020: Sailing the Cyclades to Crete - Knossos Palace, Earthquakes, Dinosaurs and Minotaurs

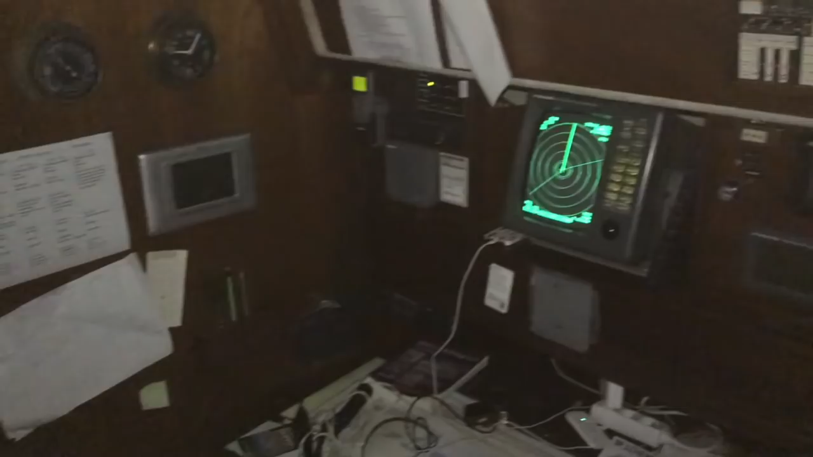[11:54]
Here we've got our radar on. Because it's so dark, obviously we can't see any ships out there apart from the very brightly lit ones.